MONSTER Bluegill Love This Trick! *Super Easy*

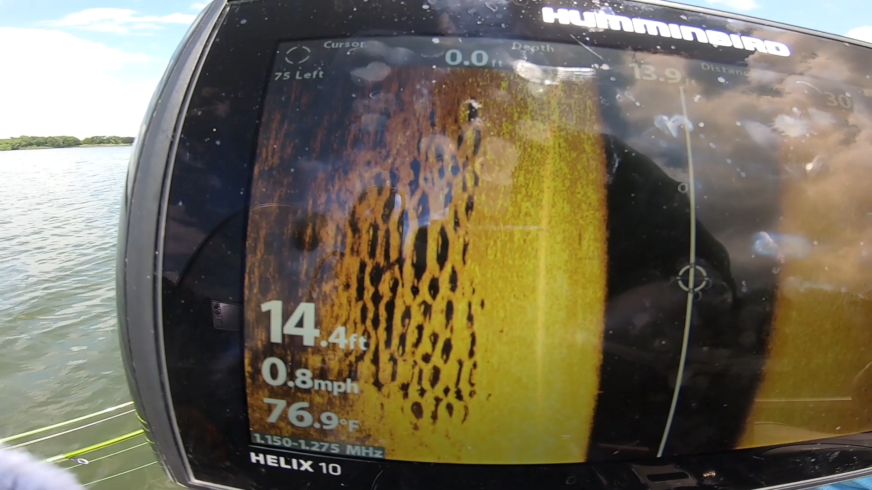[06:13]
On screen: depth 14.4 ft, water 76.9°F, speed 0.8 mph
I just want to give y'all a quick representation of what they look like, what the beds look like on side imaging.
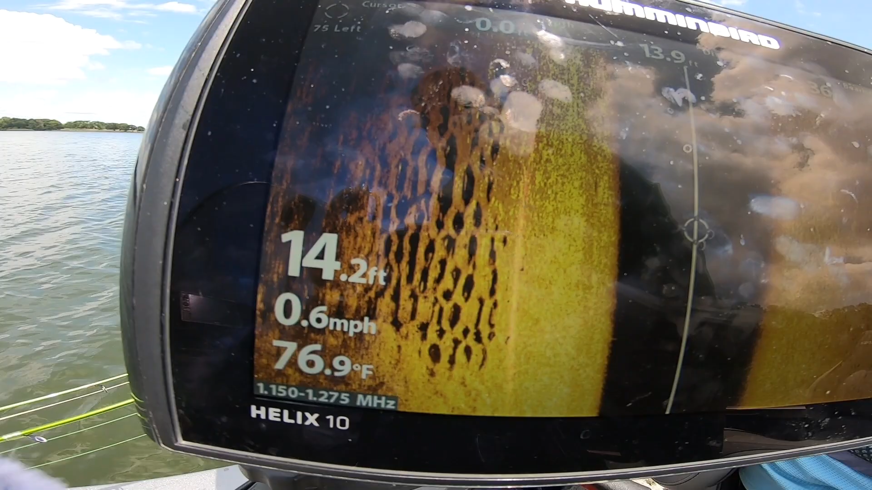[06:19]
On screen: depth 14.2 ft, water 76.9°F, speed 0.6 mph
As you can see on the left side of my screen there, we have what looks to be little saucers, right?
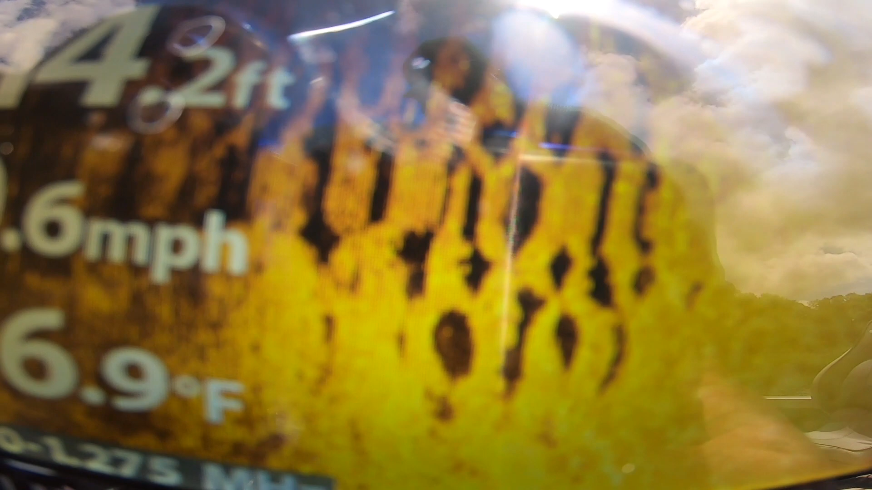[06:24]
And if you notice, those little saucers have dots in them.
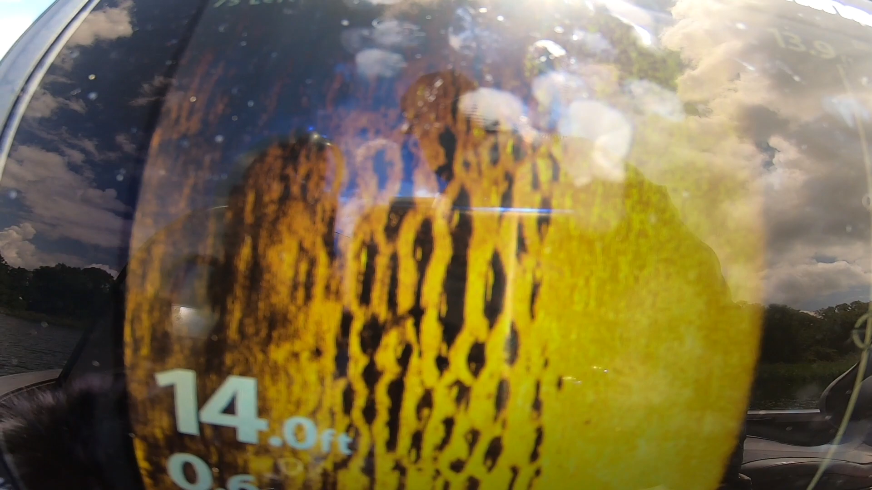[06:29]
On screen: depth 14.0 ft
Those dots are representations of fish. And knowing what we know about bluegill make beds.
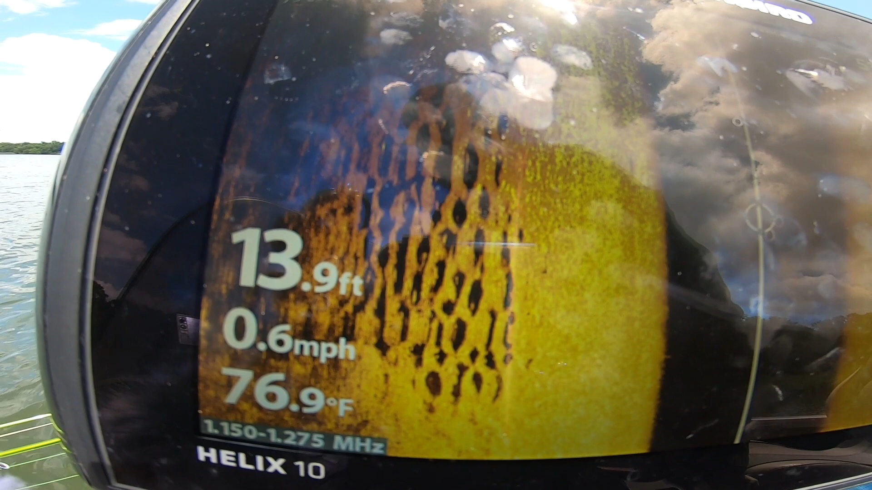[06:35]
On screen: depth 13.9 ft, water 76.9°F, speed 0.6 mph
The beds are in about 14 foot of water, or maybe a little less.
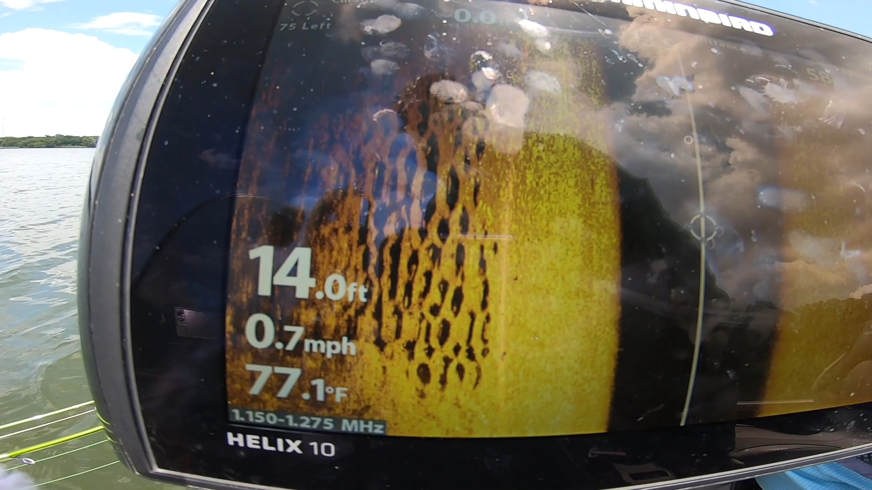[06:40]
On screen: depth 14.0 ft, water 77.1°F, speed 0.7 mph
Off to the left, it goes towards the bank. So they're probably in about 12 foot of water, 10 foot of water.
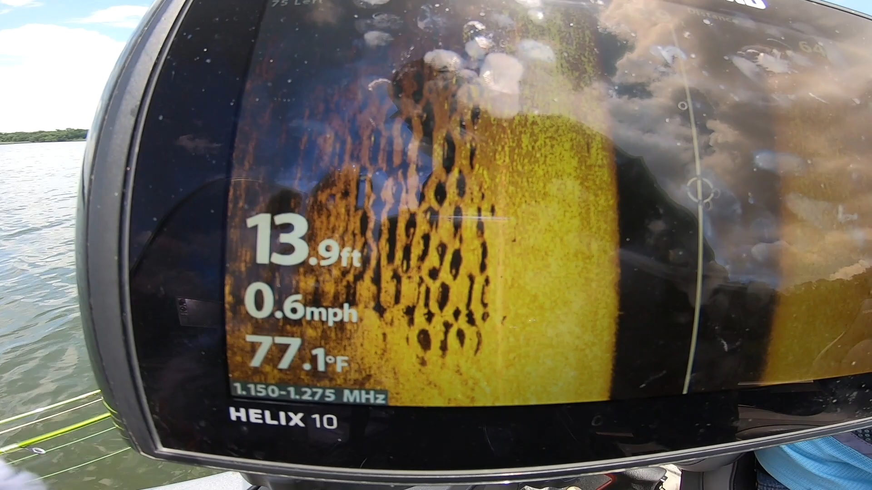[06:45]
On screen: depth 13.9 ft, water 77.1°F, speed 0.6 mph
On the left side of my boat, we've marked it with two buoys.
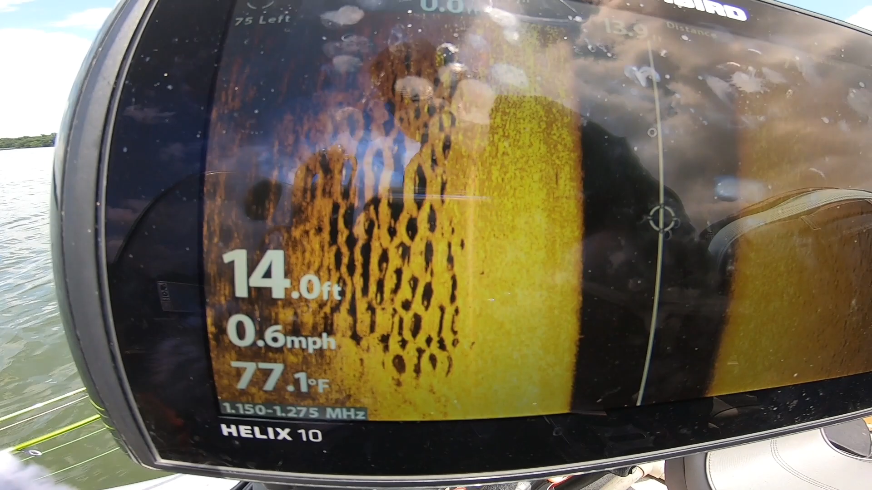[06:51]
On screen: depth 14.0 ft, water 77.1°F, speed 0.6 mph
And we're about to fish that, man. See if we can get some of those dots to disappear off of those little circles, which are beds.
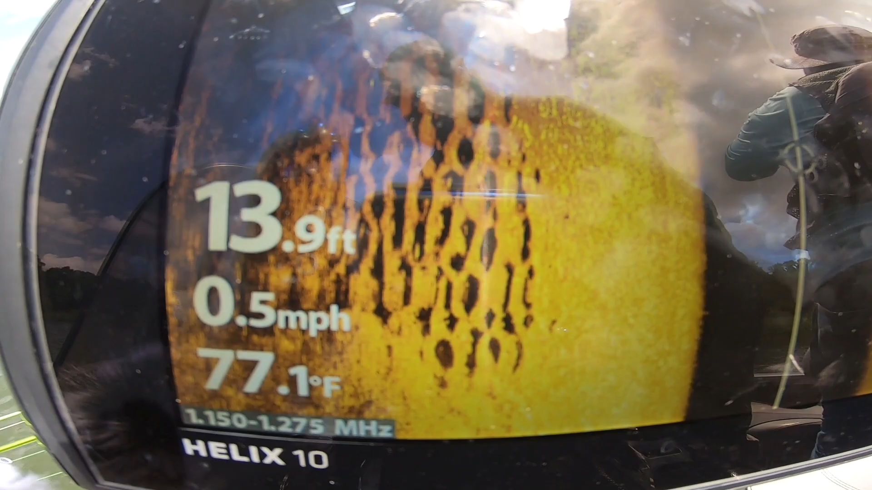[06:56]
On screen: depth 13.9 ft, water 77.1°F, speed 0.5 mph
We should be seeing bluegill here in 1 second.